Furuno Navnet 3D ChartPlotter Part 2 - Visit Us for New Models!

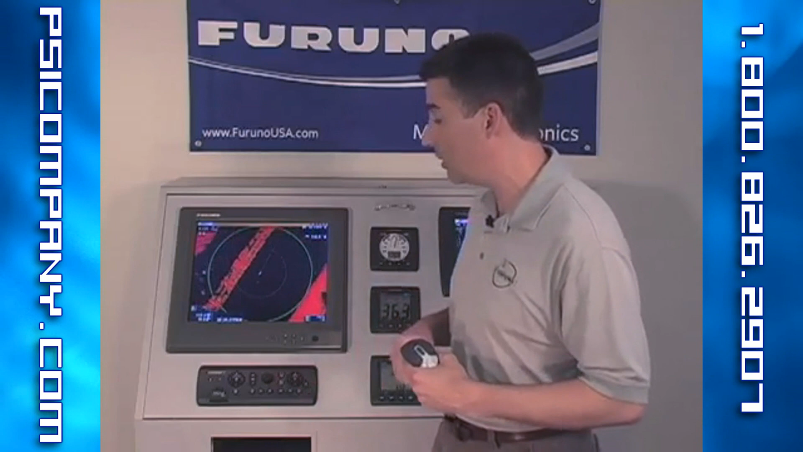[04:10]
and I immediately throw it out to the weather screen. Remember that's all the slide button.
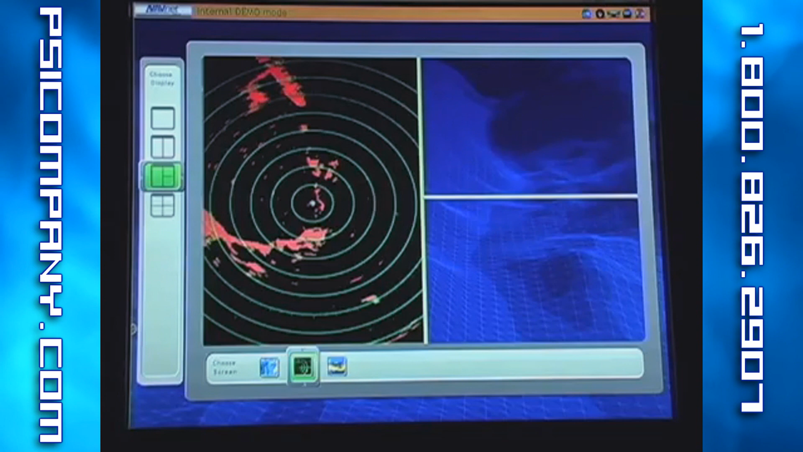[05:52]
Going back on this particular page, we're going to choose where we will look inside to have our top priority screen. So, press the little key to confirm that selection. In the upper right-hand corner, we're going to select that red arrow key.
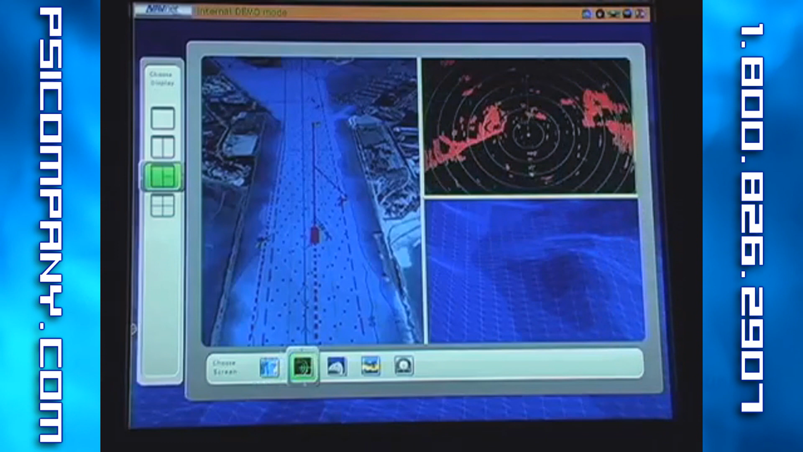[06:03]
So, press the little key. And, finally, we're going to have, in the lower line, a number of foot-shoulder. We're going to find that one today. Press the little key.
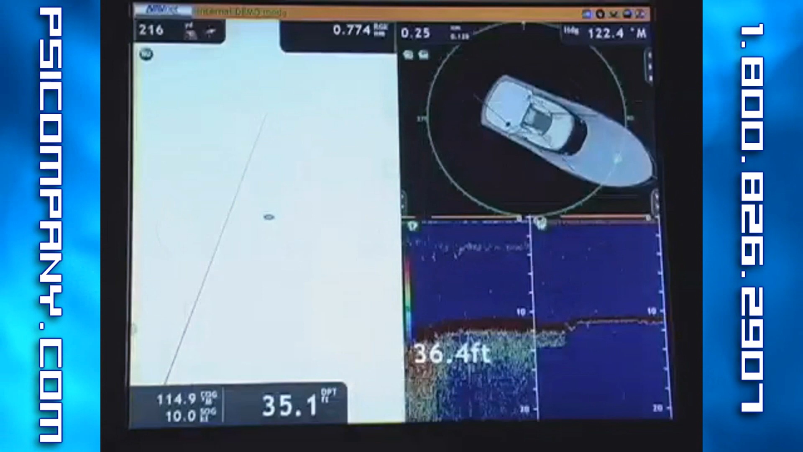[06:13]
And, for that next question, you'll notice that immediately brought out to that case that I just looked at.